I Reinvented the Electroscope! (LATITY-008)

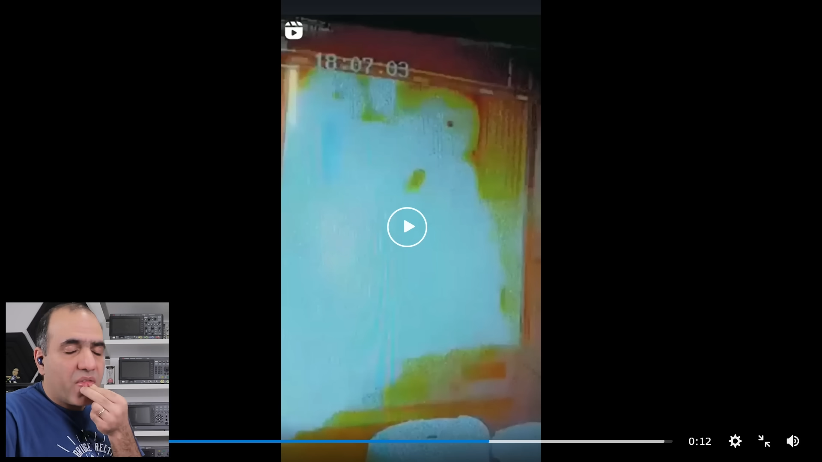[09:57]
I do think there must be static discharge But what's burning?